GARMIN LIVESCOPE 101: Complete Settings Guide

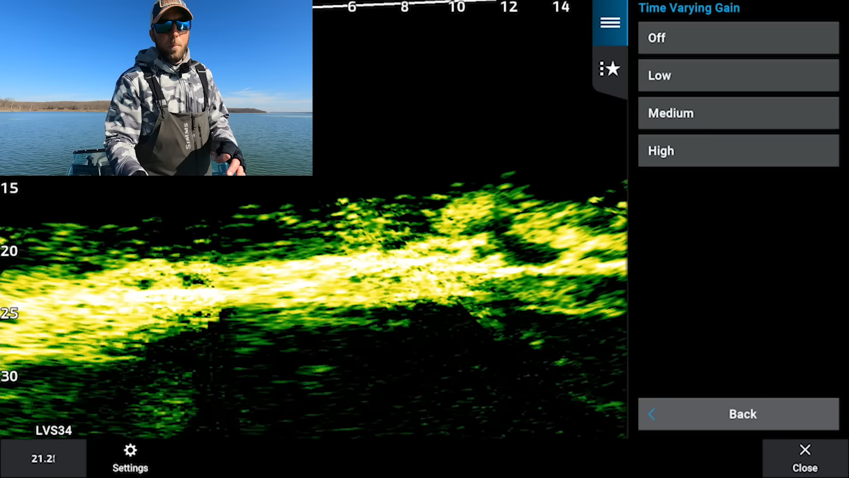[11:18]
based off of your water cleared if you have super super dirty water that may change if you have super clear water I would just recommend leaving that off and then adjusting your regular gain as necessary so that about covers all of the baseline settings that are important on live scope feel free to skip around the video because I
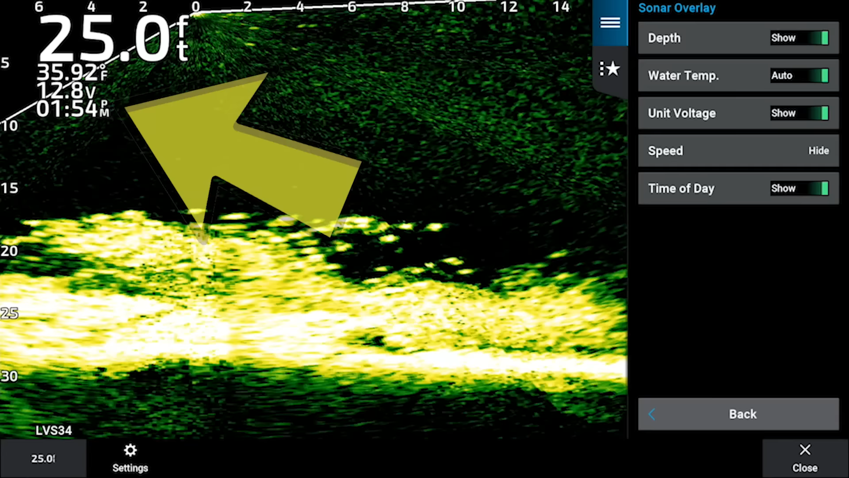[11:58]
On screen: depth 25.0 ft
left hand corner it's going to show you your depth your water temp your voltage and your time I have a second graph below my 8616 right here to show me the time I still want as much screen real estate as possible
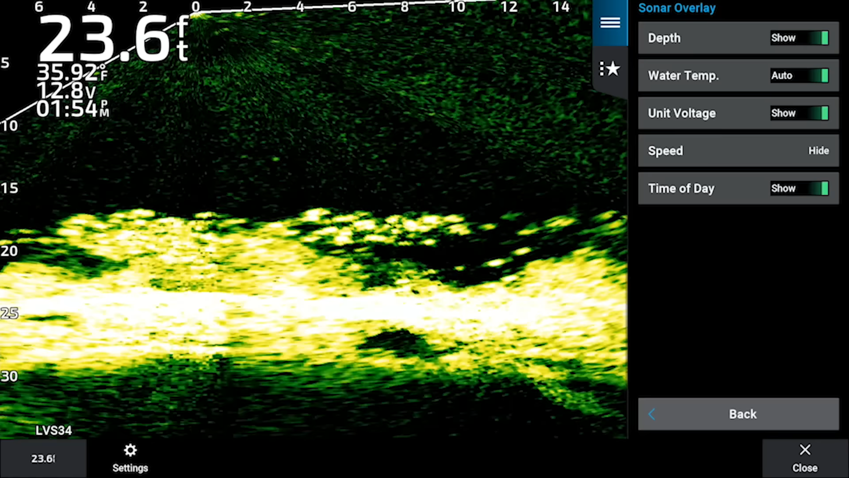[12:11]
On screen: depth 23.6 ft
so I always turn my time of day off but if you only have one graph up here I would recommend leaving that on unless you don't care about what time it is
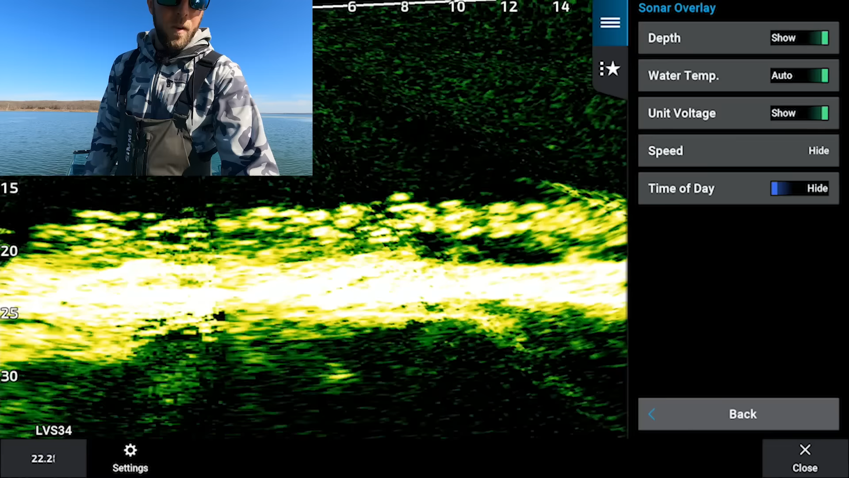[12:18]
so we'll go back installation there are a few options in the installation menu that I do want to go over stabilization number one sometimes you'll find when you put live scope down your bottom might
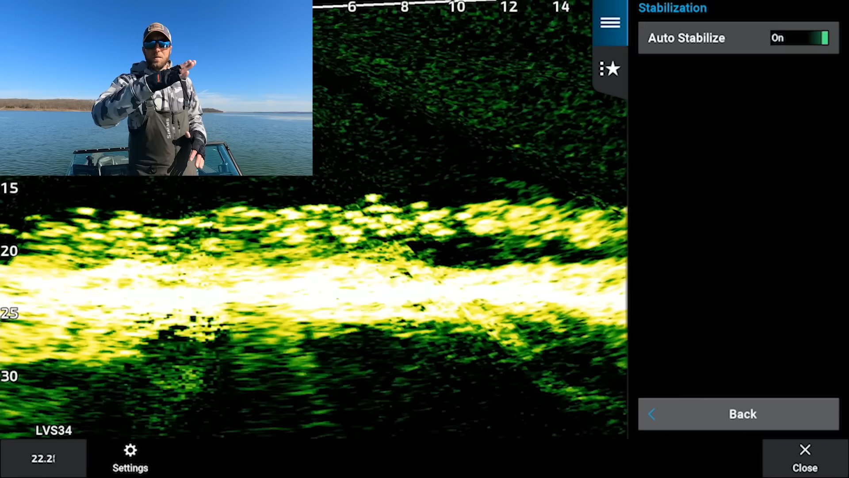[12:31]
start doing that on the screen we see it a lot so what I always recommend doing is going into that stabilization menu
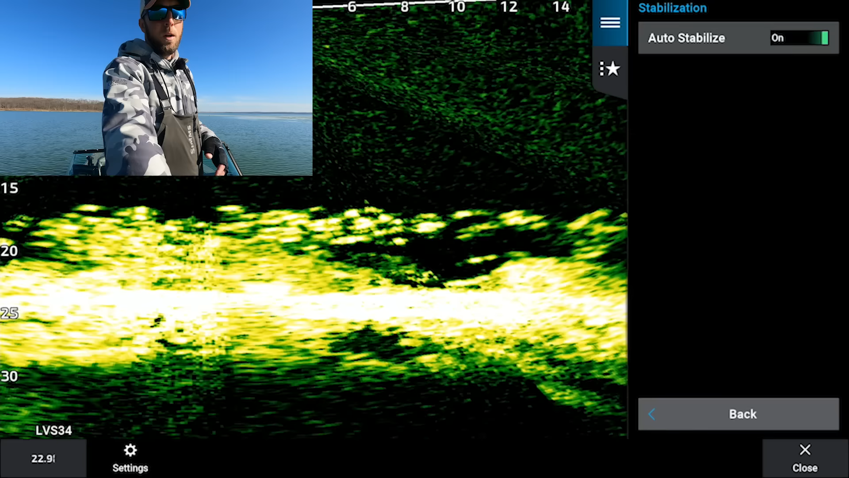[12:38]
toggling that auto stabilize off and then back on and then go back and
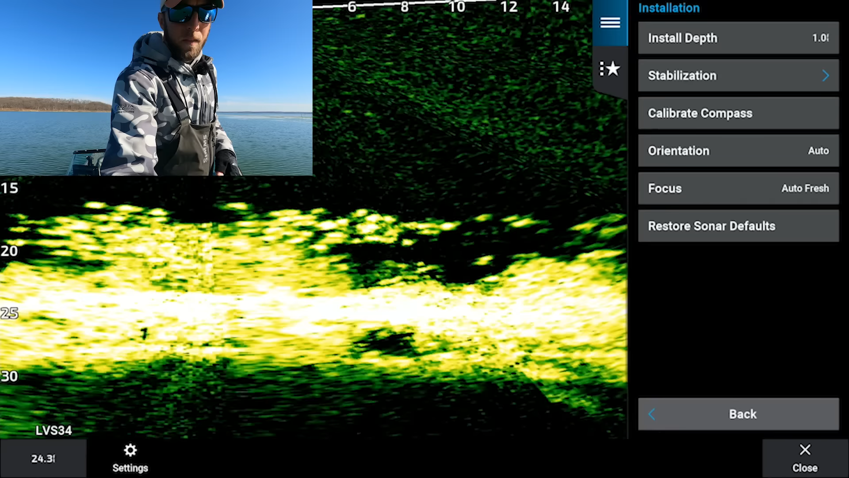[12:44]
then what you want to do is go to your focus when you adjust the focus it adjusts your bottom so you can kind of see as I move that up and down it's going to level out that bottom it's also going to level out some of the stitching you might see from the transducer
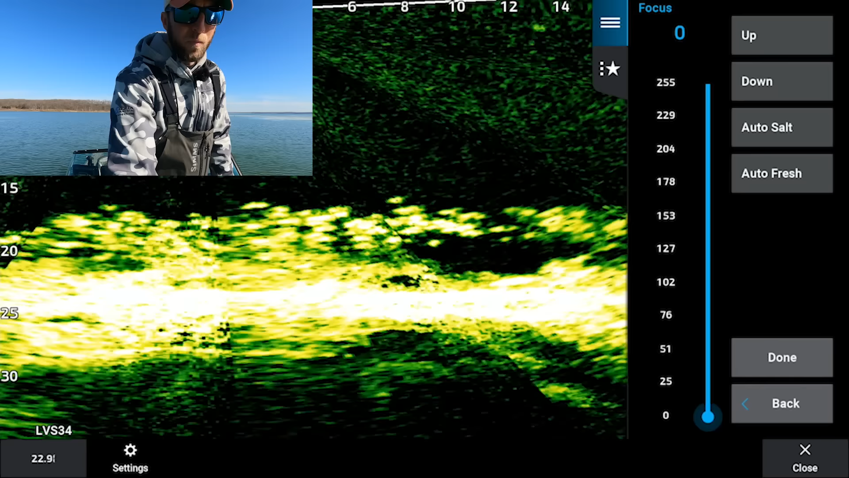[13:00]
but I always recommend in the meantime just leaving that on auto fresh which means auto fresh water last option their orientation orientation means what orientation your transducer is
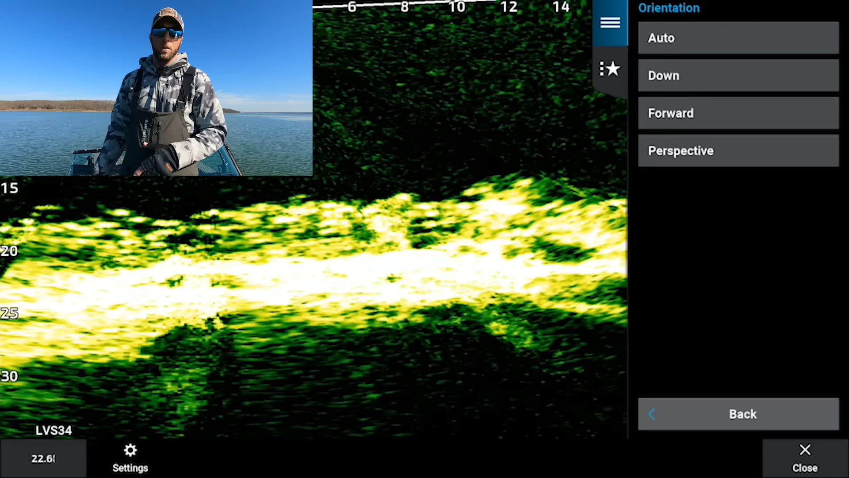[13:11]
currently in whether it's forward down or perspective I recommend just leaving that on auto because depending on which way you click your
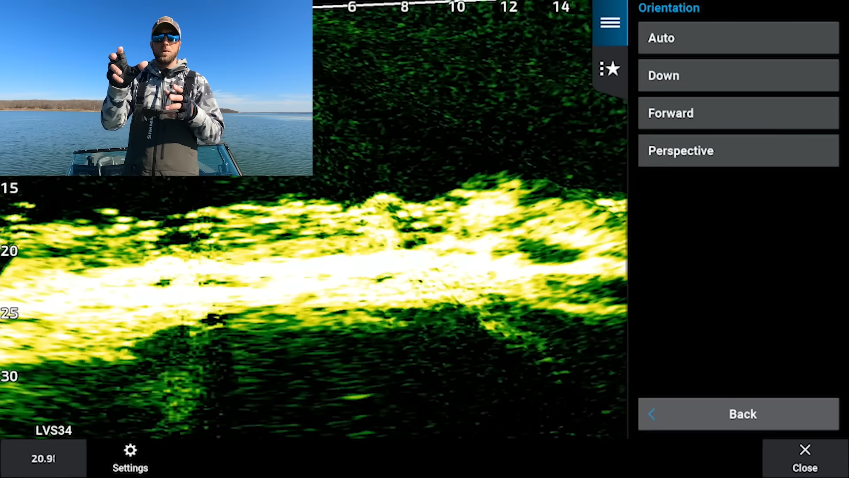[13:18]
transducer up down or perspective it is going to
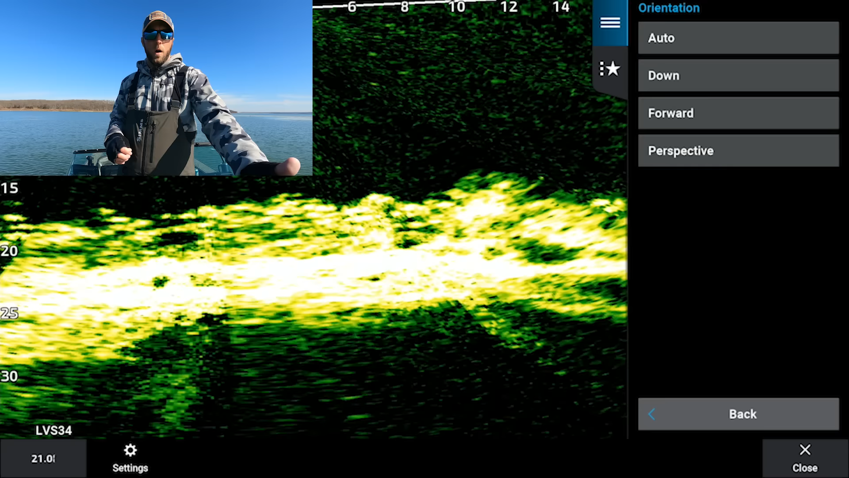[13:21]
auto recognize that in the unit and then adjust that for you so leave that guy on auto and then calibrating your